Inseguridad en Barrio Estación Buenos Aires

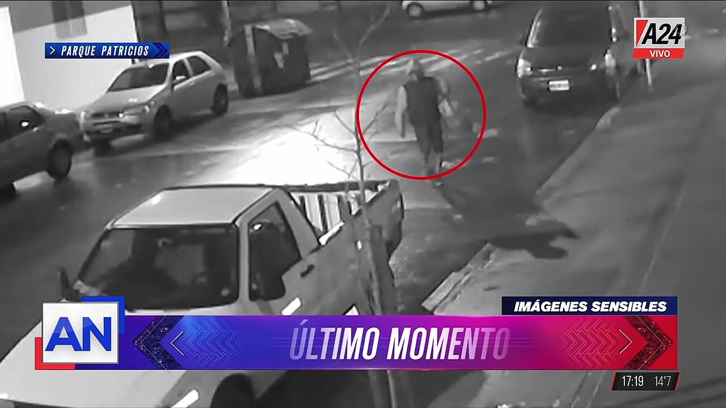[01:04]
le robó la batería. Algo tan típico, ¿no? El robo de las baterías de los autos que están... ¿Cuánto una batería hoy?
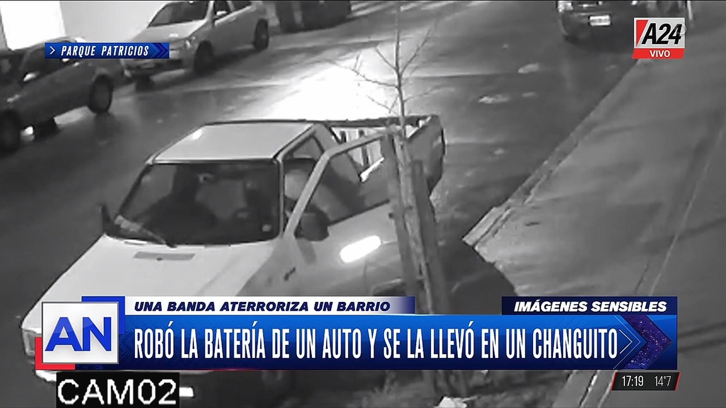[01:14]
Porque no sé, la última que yo compré... ¿30.000 pesos? Estaba a 20.000, debe estar un poquito más, ¿no? Sí, 30.000, 35.000 pesos de acuerdo al modelo. Termina llevándose la batería de un vehículo. Una cámara, varios robos. Esto es Eduardo en Parque Patricios. Ahí está la imagen.